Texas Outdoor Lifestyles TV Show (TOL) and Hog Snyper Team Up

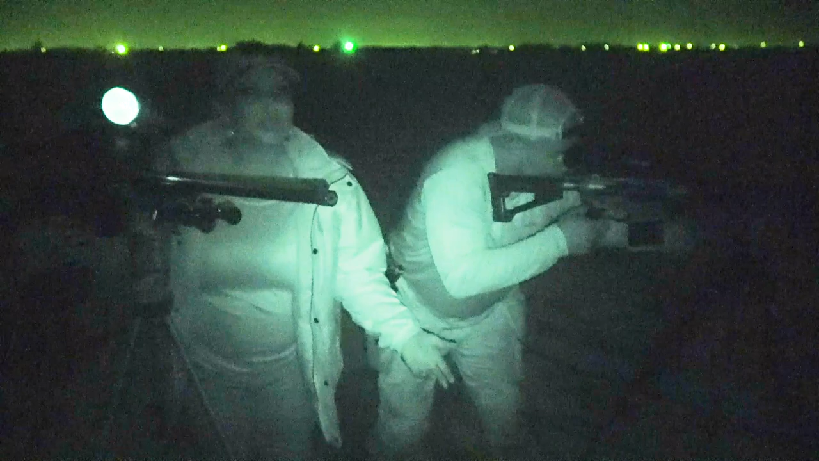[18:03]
I shot over, and Corey stepped in, and boom, boom, boom. Get took that him one.
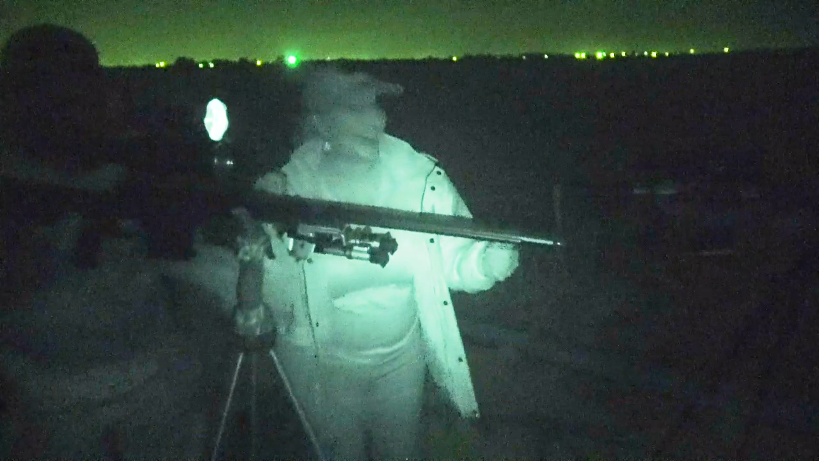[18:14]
Down. Get him, Vicki. Get him, Vicki. Let me see. I don't know. Where is he?
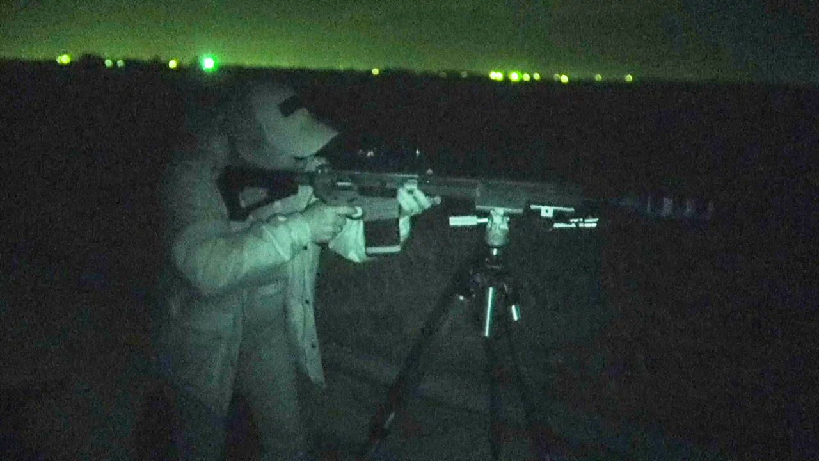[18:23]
Don't jerk the trigger. Just pull it back.
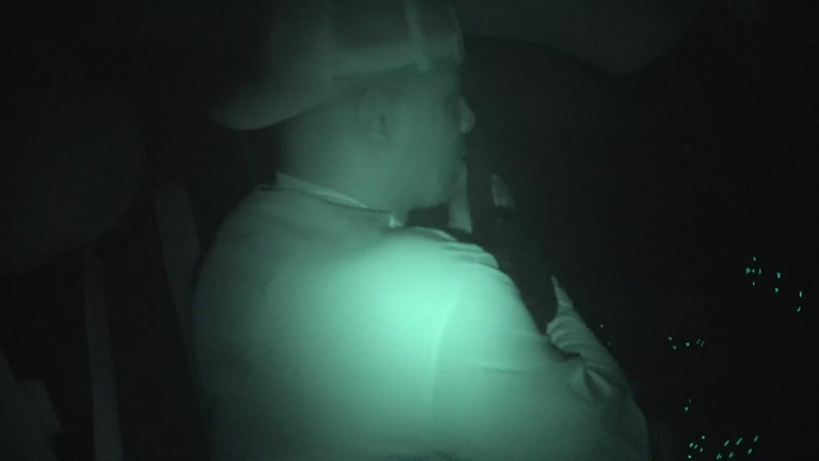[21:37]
All right, something's over there.
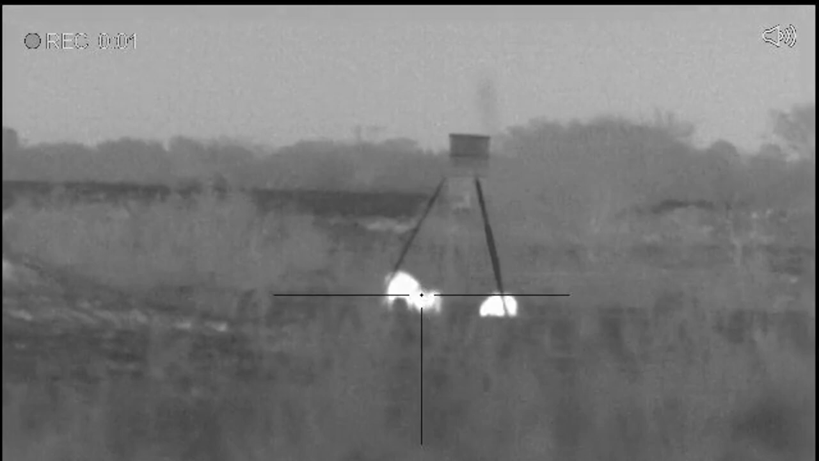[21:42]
We got a mama hog on the feeder. So we're just gonna go up here about maybe 100 yards,
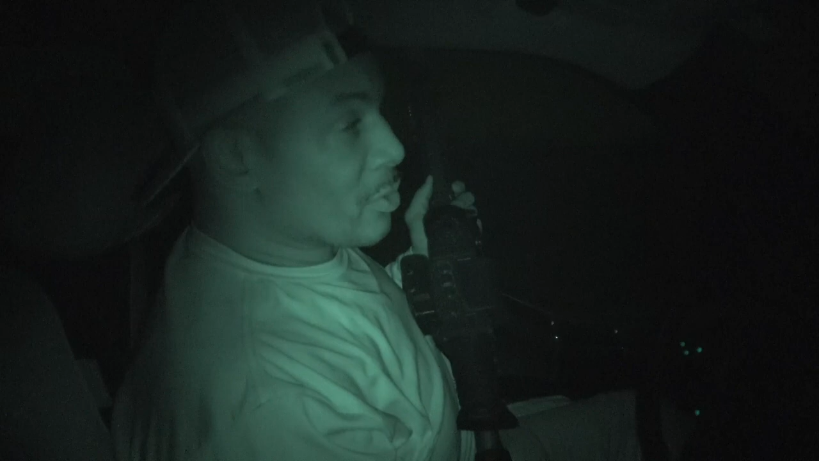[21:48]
set up the guns, and make our move on this hog.
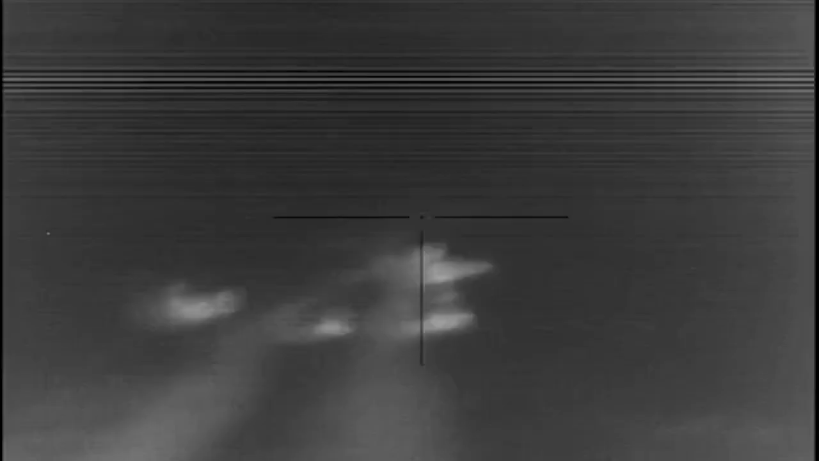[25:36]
We saw like a group of 15 of them,
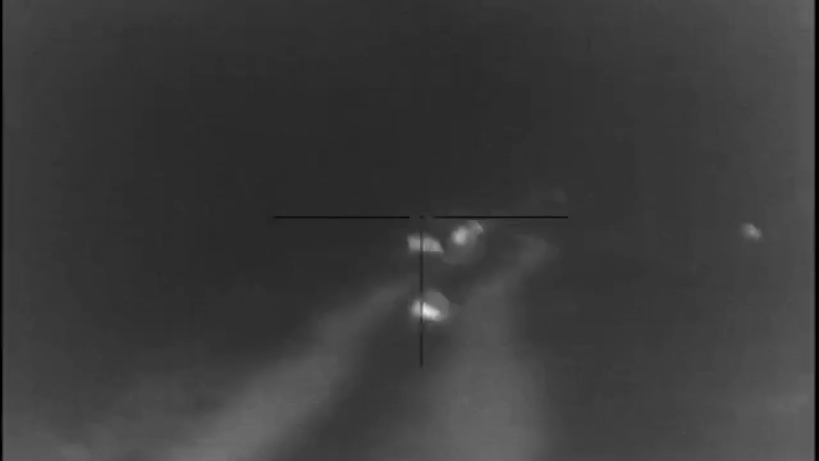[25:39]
and then another group of 5 or 6,
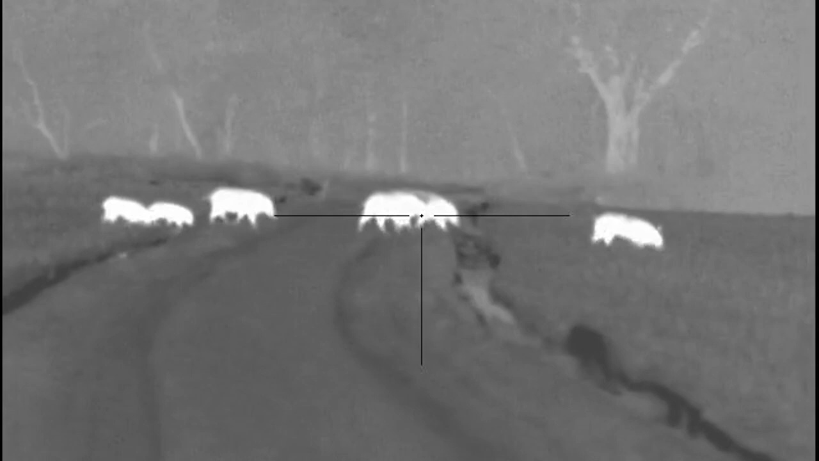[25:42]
I think we can't find a few. And what else, Corey? Well, what a night.
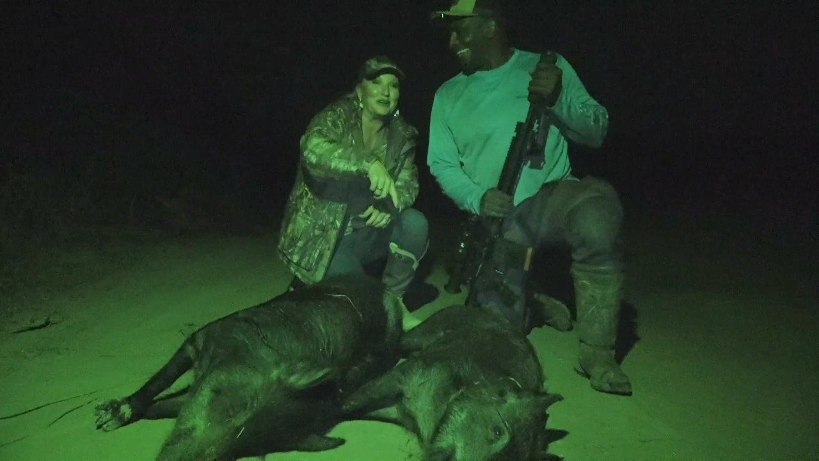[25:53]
And it's like 3 a.m, so we're a little exhausted. We ran into a Neil guy.
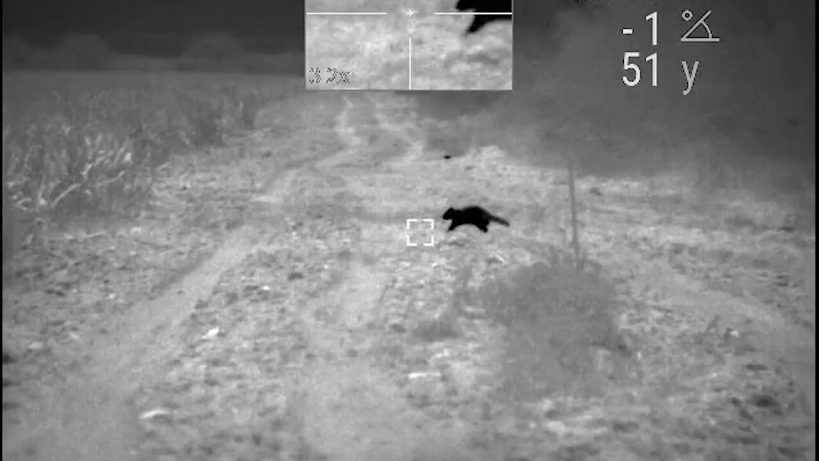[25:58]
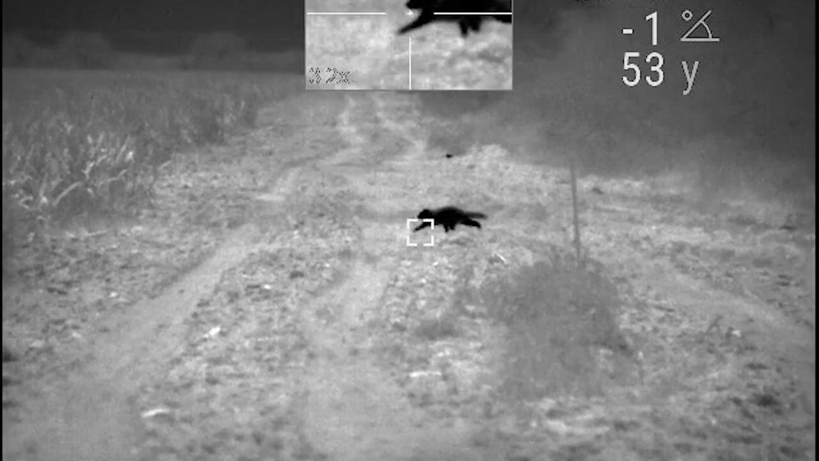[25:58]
We ran into a bobcat.
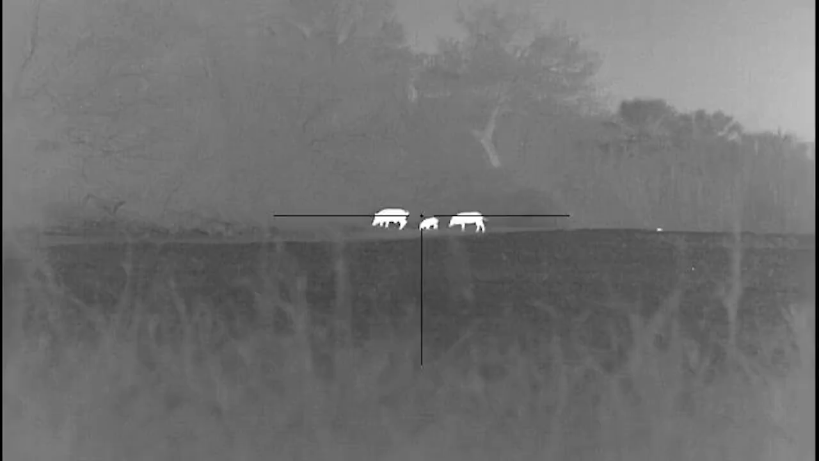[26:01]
Plenty of deer. Tons of deer.
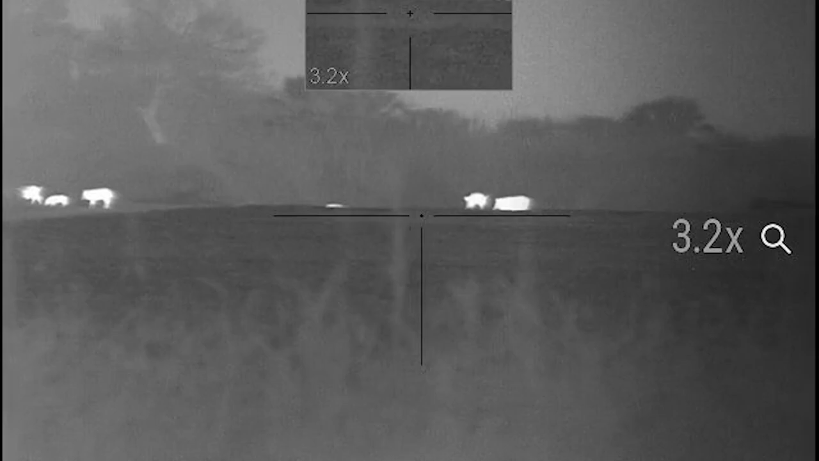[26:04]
And more hogs.
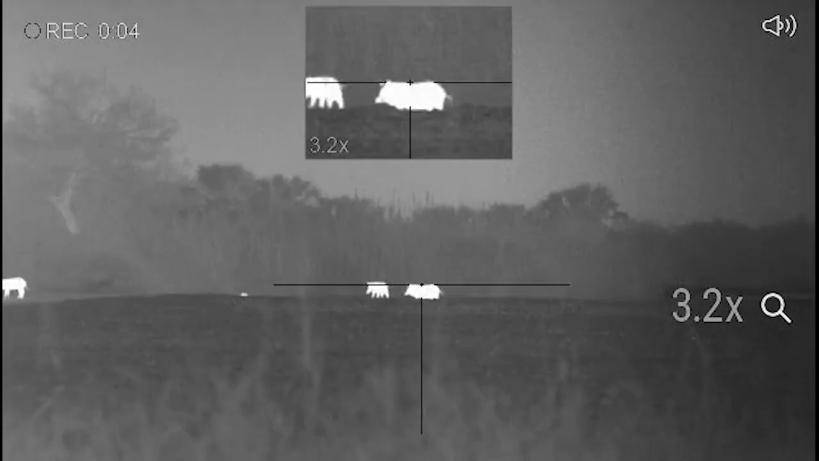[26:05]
I think we had about 3 or 4 sets of hogs come through.
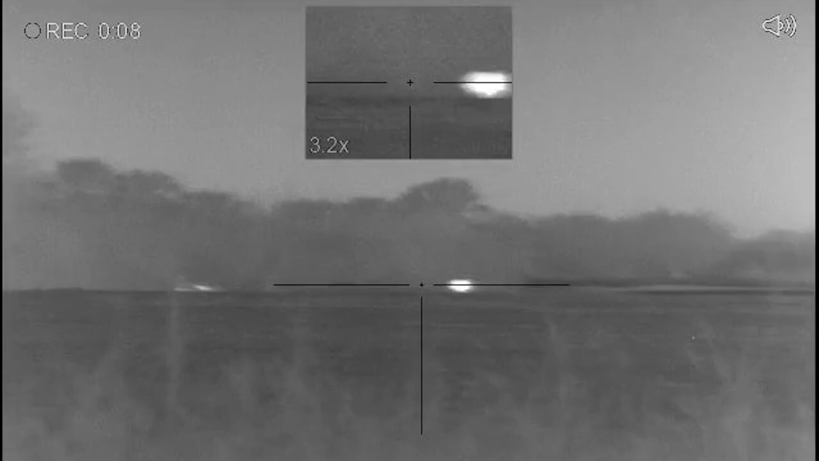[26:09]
So one large group got ran off by the
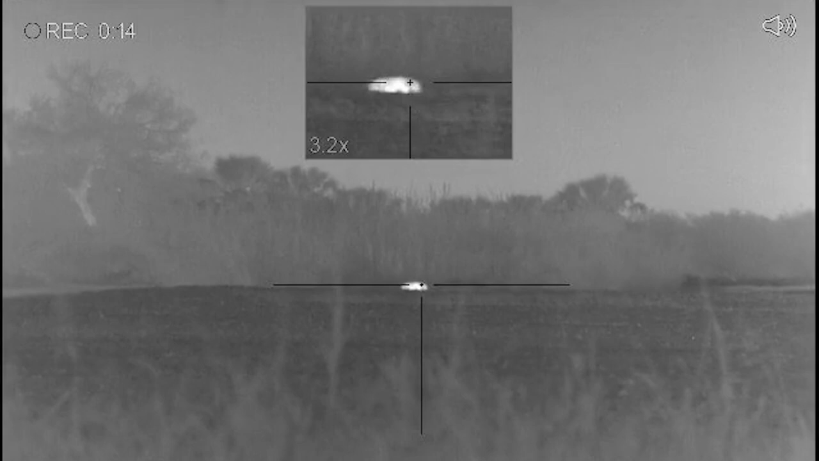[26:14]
by vehicles coming by that we will not mention. And then that's when we found this big mama. Yeah. But what an exciting night, and thank you so much for having us here. My pleasure. Hopefully we'll get to do it again. Yes. I think Neil guy is in order, so I think you might have to come back and fulfill that obligation. Absolutely. Now, your night vision is awesome as far as your equipment.